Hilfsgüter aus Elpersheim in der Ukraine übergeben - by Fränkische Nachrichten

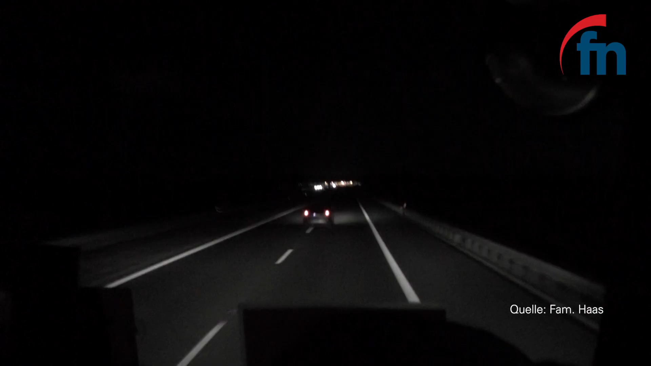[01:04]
Wir sind jetzt etwa 90 Kilometer vor der Grenze zur Ukraine. Es kommen Autos entgegen, aber in Richtung Ukraine fährt eigentlich kaum was. Also Lkw gar nicht, nur einzelne Lkws. Ziemlich einsam ist es jetzt.
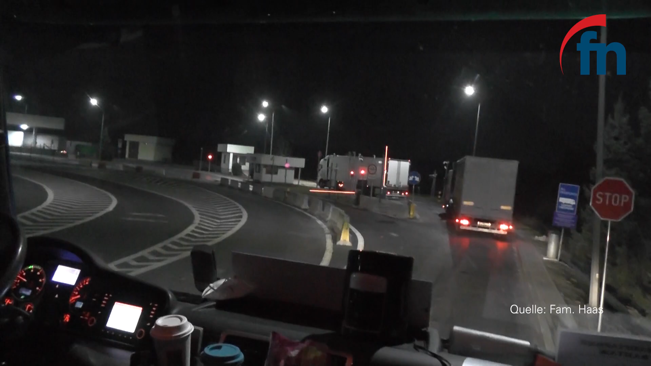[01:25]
Mit ihrer Tochter bleibt sie dann aber in Polen zurück. Die anderen fahren tatsächlich einige Kilometer in die Ukraine.